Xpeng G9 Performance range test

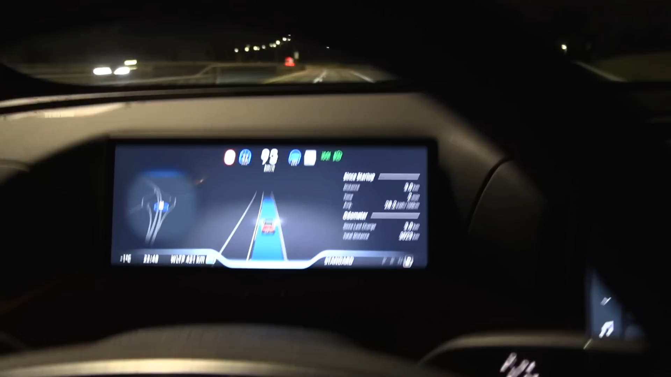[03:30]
Yeah, it slows down in the curve like a Toyota driver. Like it's not even sharp. You know, this happens like I'm cruising at 90 kilometers per hour and it slows down.
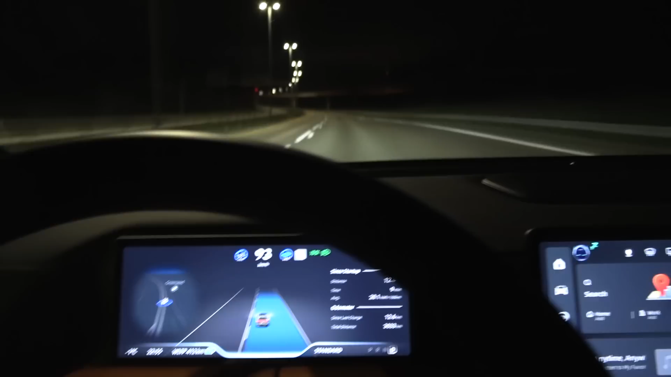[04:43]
And then what's going to happen at the end? Oh, okay. It did it. Yeah. Okay. It seems to do it better now that um, we drive slow. At 120 kilometers an hour is then to break it. Right. Yeah.
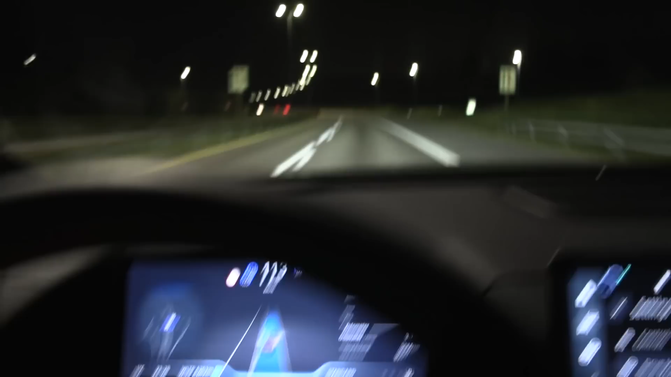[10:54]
slows down like a Toyota driver uh